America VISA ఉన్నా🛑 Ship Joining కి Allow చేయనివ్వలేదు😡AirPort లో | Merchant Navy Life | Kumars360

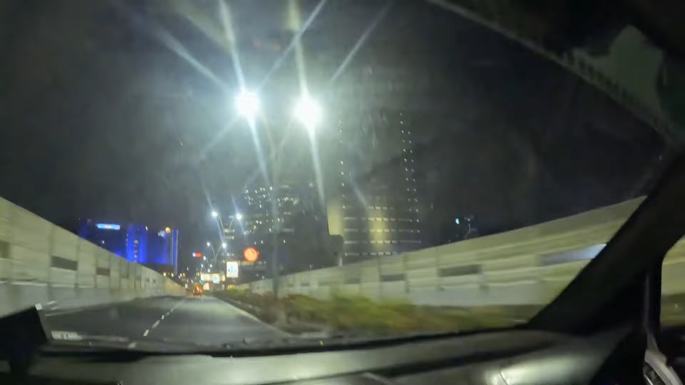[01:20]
ట్రాఫిక్ లేదు కాబట్టి కొంచెం తొందరగానే వెళ్ళిపోవచ్చు. ట్రాఫిక్ ఉంటే చాలా లేట్ అయి ఉండేది.
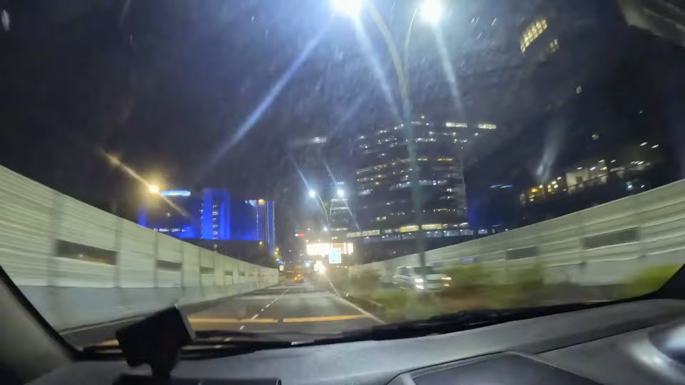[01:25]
మార్నింగ్ 2 అవుతాం కాబట్టి అంతగా ట్రాఫిక్ ఏం లేదు.
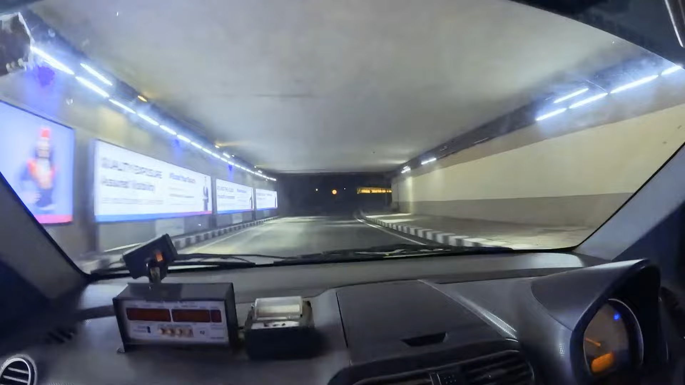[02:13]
ఇదిగోండి ఛత్రపతి శివాజీ మహారాజ్ ఇంటర్నేషనల్ ఎయిర్పోర్ట్లోకి అయితే ఎంటర్ అయిపోయాము.